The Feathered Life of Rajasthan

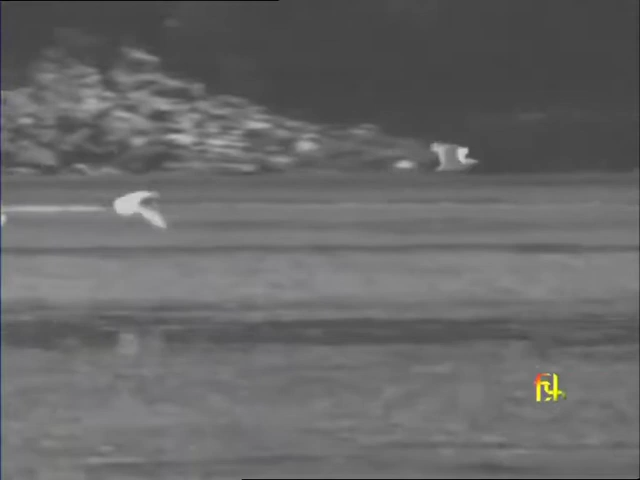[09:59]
Its wings are so large that it need flap them only twice a second while flying.